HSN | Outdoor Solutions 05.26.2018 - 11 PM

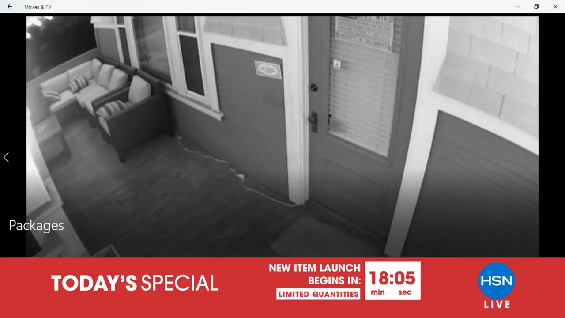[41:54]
People up and down the country love Arlo because it gives you high quality, high definition, true great vision.